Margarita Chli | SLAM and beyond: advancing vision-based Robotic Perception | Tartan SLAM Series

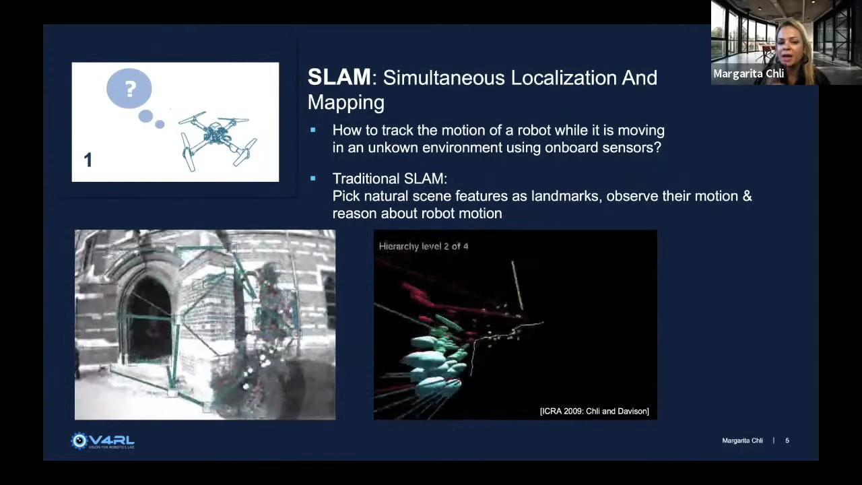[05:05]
these patches that you see on the left, and we observe their motion, how they move from one frame to the next.
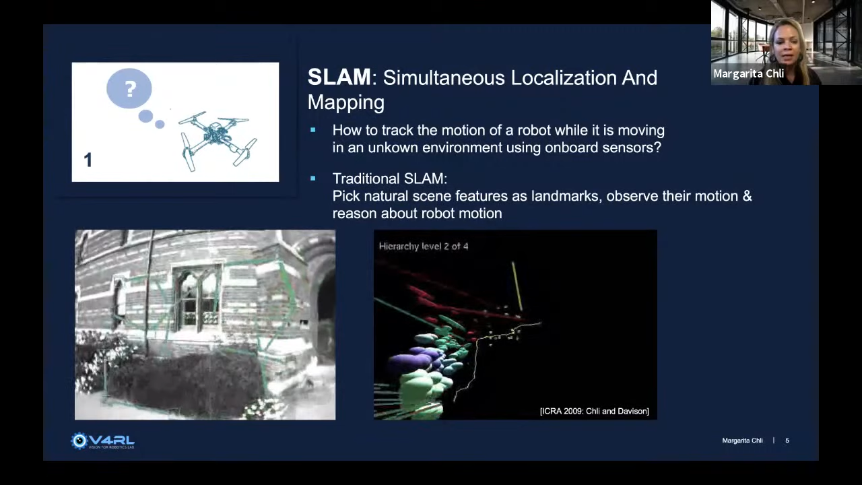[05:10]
And we start reasoning about how the camera has been moving in order to capture them.
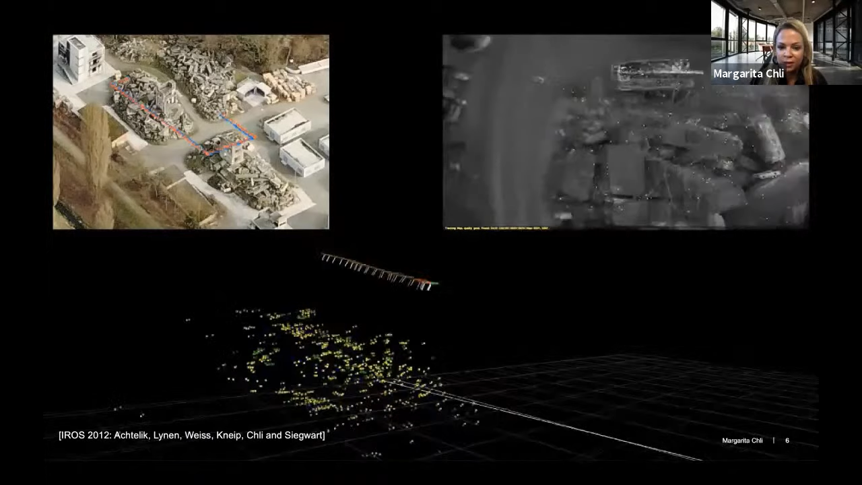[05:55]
So we have a small drone that is equipped with one camera and one inertial measurement unit. And we were able to show for
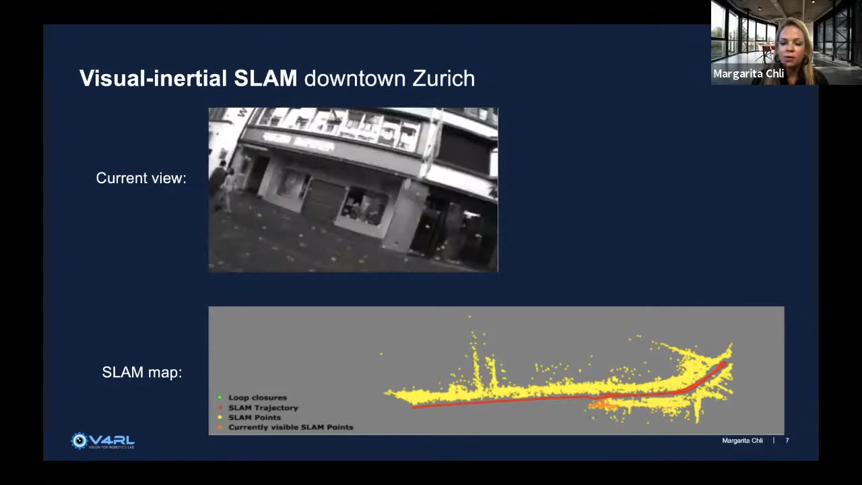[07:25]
And at the time, that was the leader in the literature. So you can see the red trajectory being estimated, the yellow and orange points being estimated.
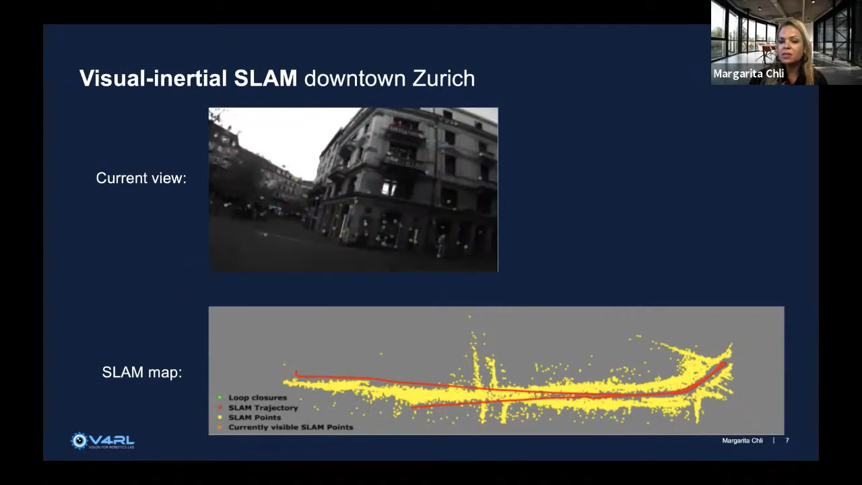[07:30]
So this is a straight street. She walks down one side and comes back to the other side. And of course, what we are observing there is the drift.
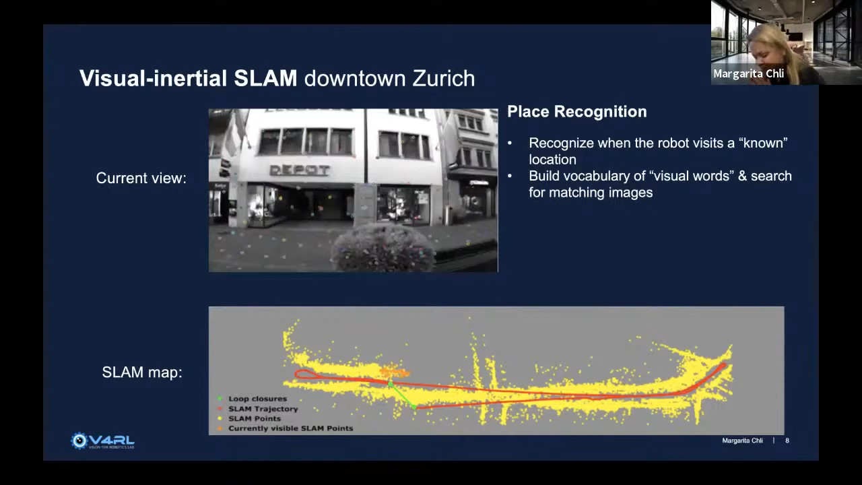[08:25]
This is the place recognition problem. And in cases like this, when we want to recognize when a robot is coming back to a location where it has been to before, sorry, then we are using analogies from Google Images, basically, and Google text retrieval, to build a vocabulary of visual words and search for matching images in this database of images that the robot has captured throughout its trajectory, right? I'm sure some of you have heard of this before.
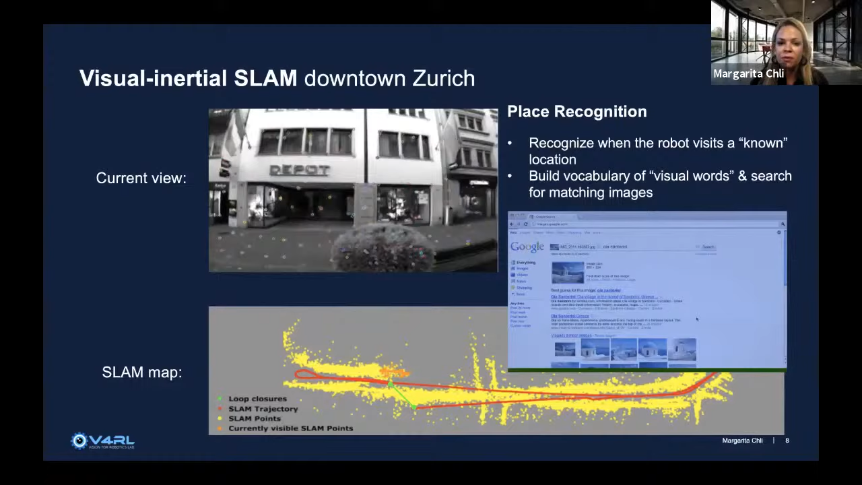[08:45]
But just to show you a few of the problems that we have in place recognition for vision-based SLAM.
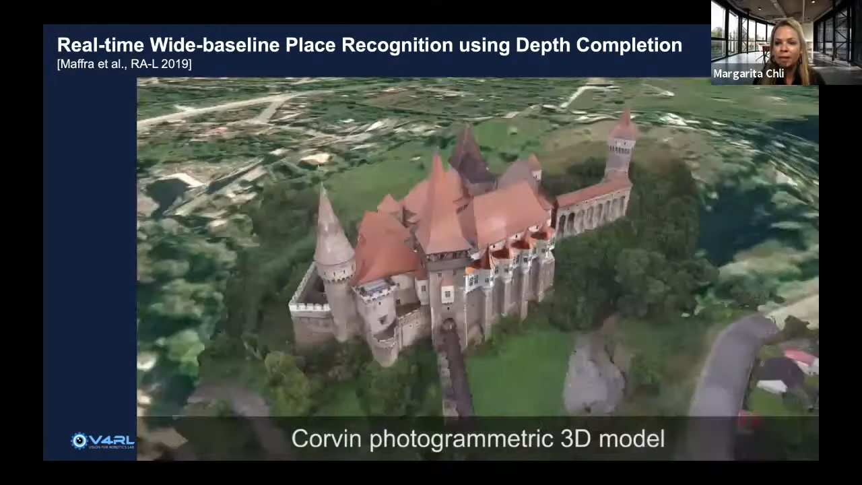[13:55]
and a little bit degraded because we want to simulate the kind of images that we get from our sensor on board. Here you're looking at a more three-dimensional scene where viewpoint tolerance can actually,
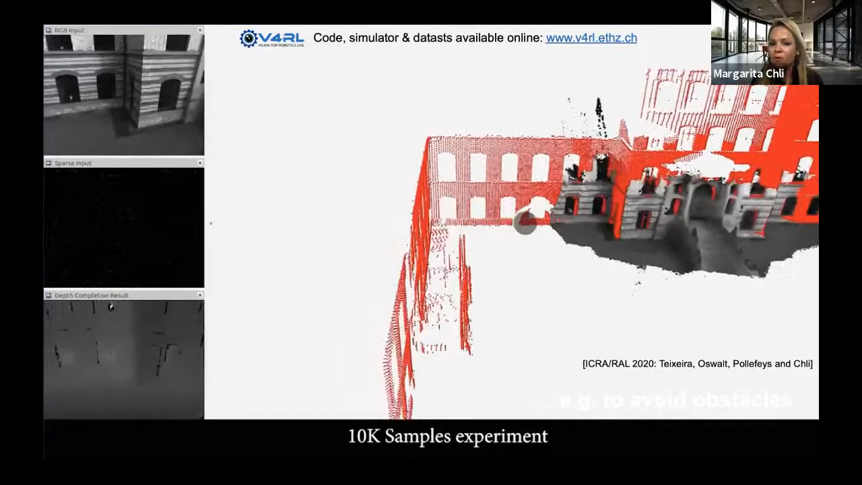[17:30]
with a tripod and captured a laser scan of the scene.
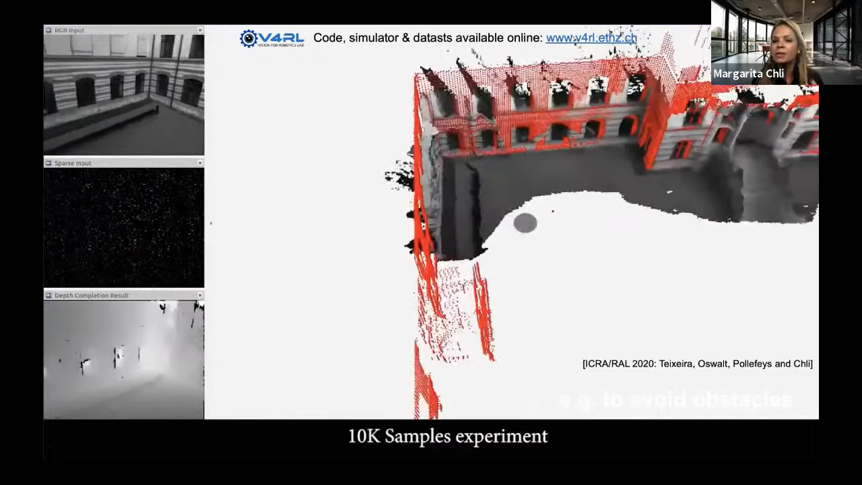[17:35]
Here you're looking at that laser scan in red. This red laser scan is serving as our ground truth.
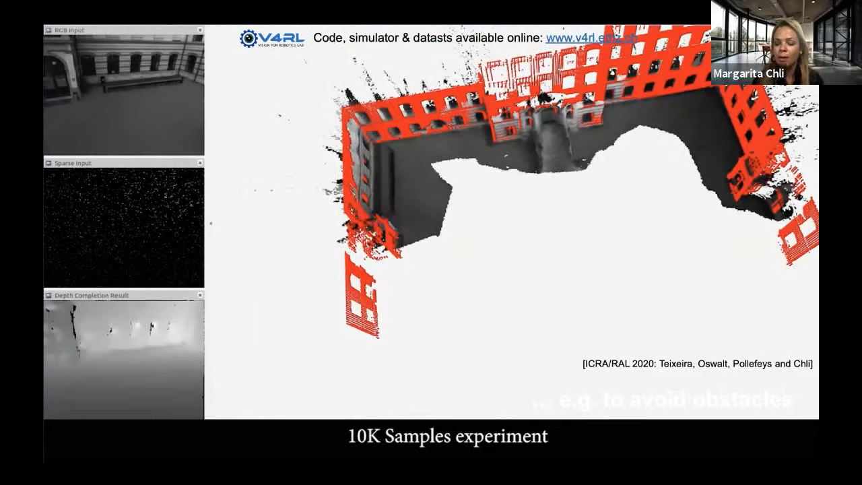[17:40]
We are using a sparse input,
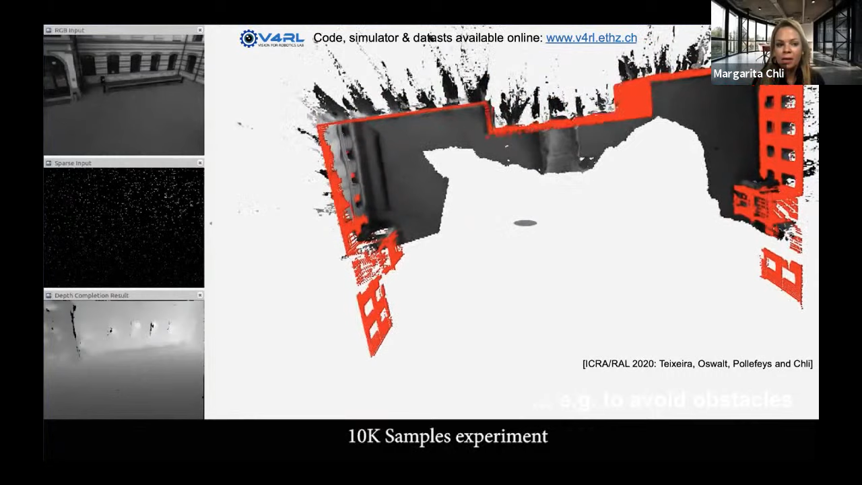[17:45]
sparse depth input, for example, coming from SLAM, from point-based SLAM.
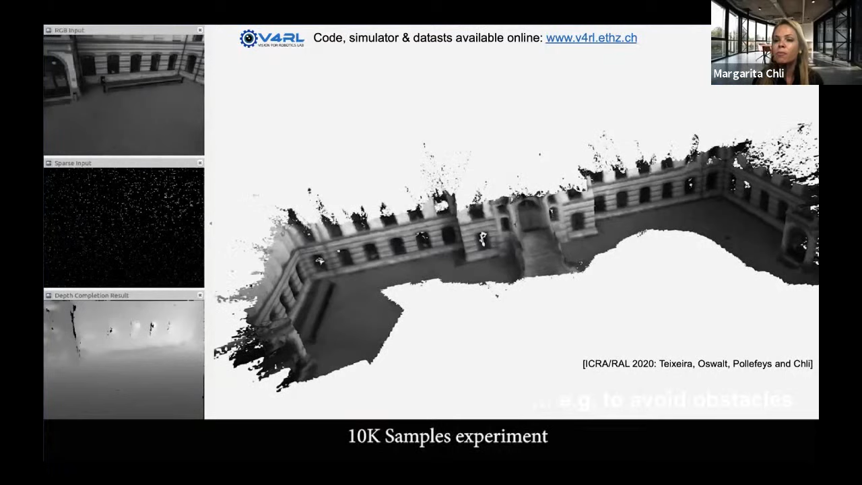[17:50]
And then we are augmenting this depth information
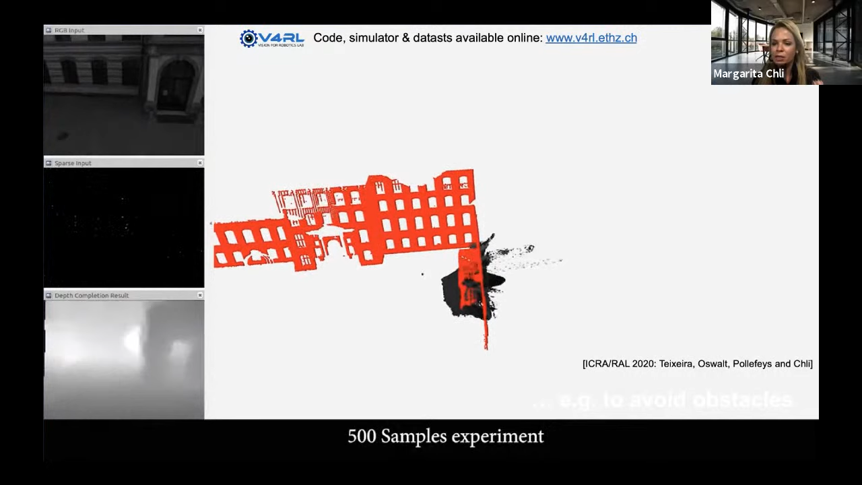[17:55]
using a trained network to come up,
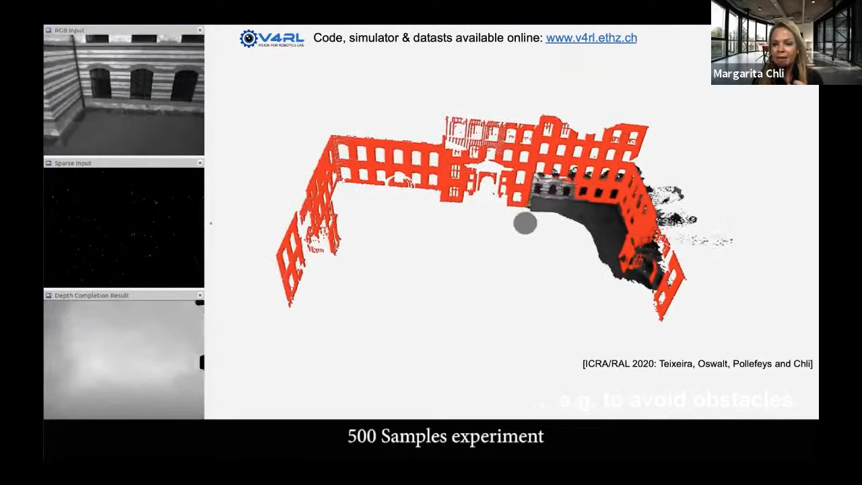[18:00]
not only with a more complete depth estimate,
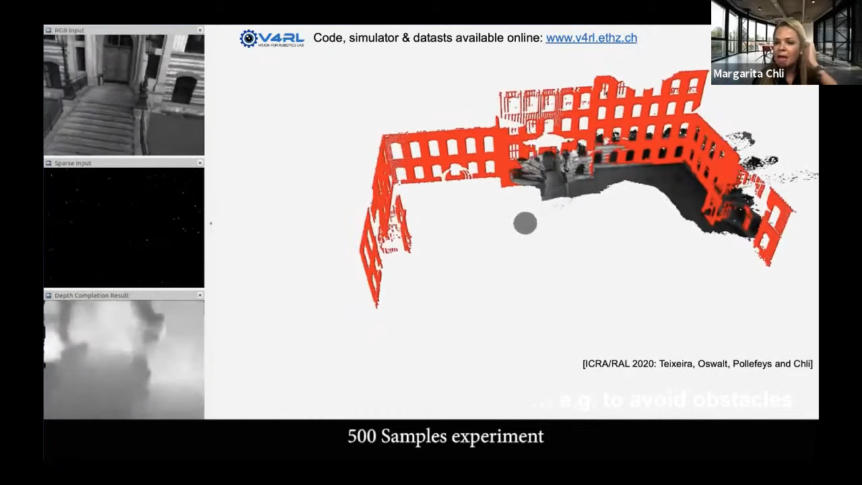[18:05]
but also with a confidence value on how confident we are in each depth value.
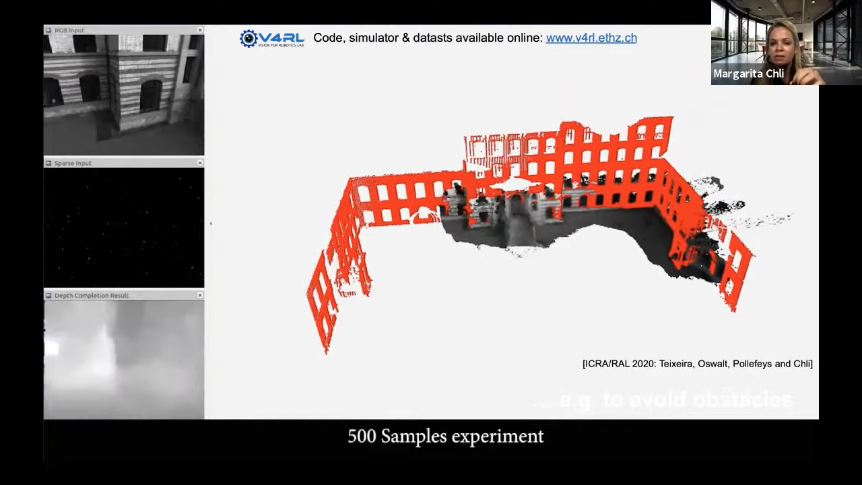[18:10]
So you can see, for example, that as Lucas is bringing this reconstruction from a top view,
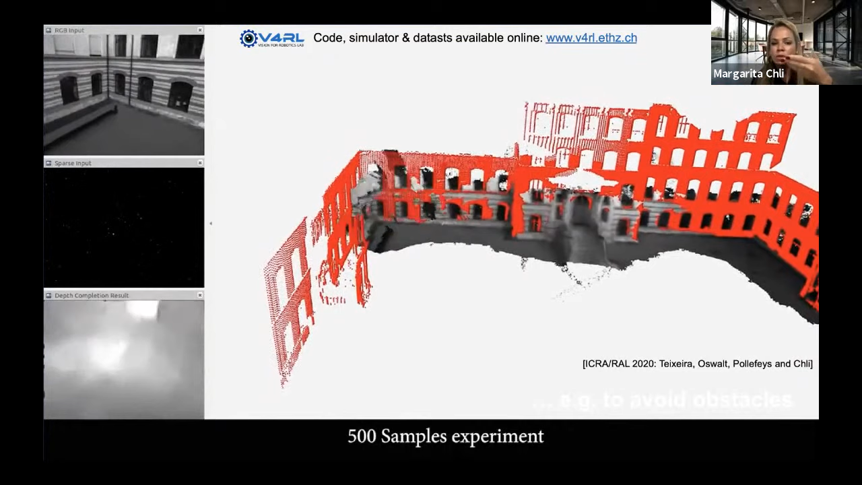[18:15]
you can see that through windows, we're not doing that well. Of course, this is a problem with vision, right?
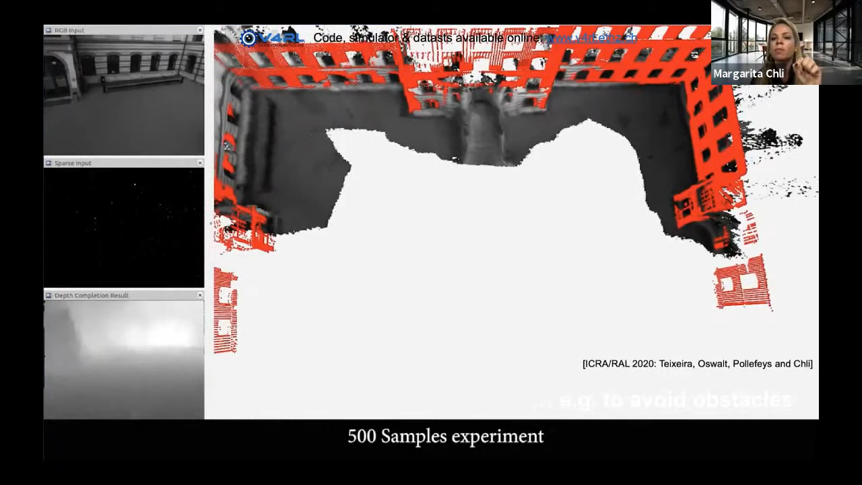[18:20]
But this is where I would expect my confidence to be low or around the staircase.
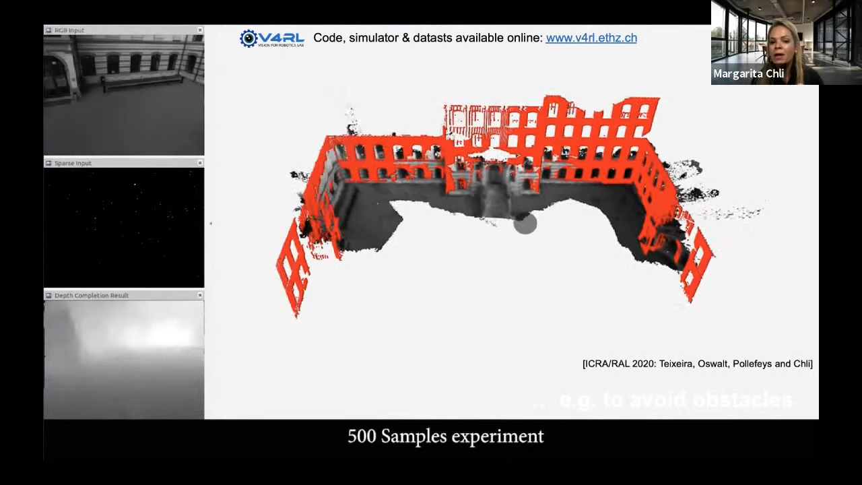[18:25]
You can see that it's a little bit fuzzy.
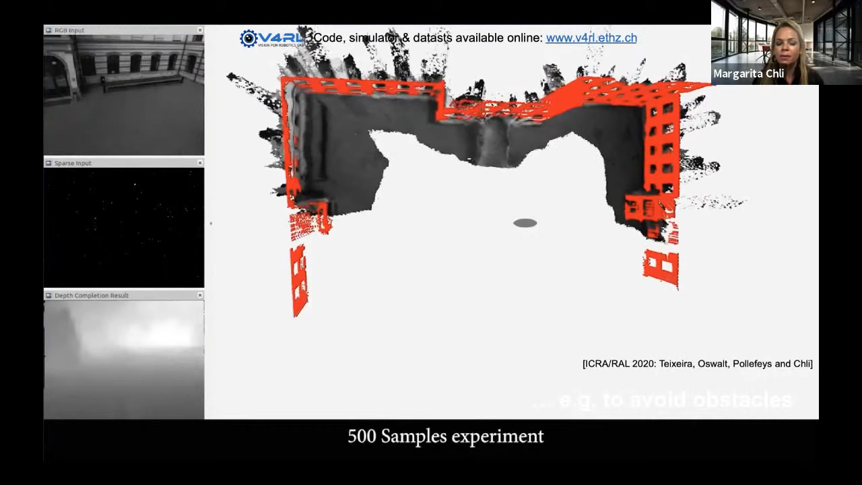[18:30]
And that's also places where the confidence of your depth is not really very good. But this is very useful because in obstacle avoidance, you don't necessarily need to have a very, very accurate 3D reconstruction, right? Maybe you do when you're doing monitoring of archaeological sites,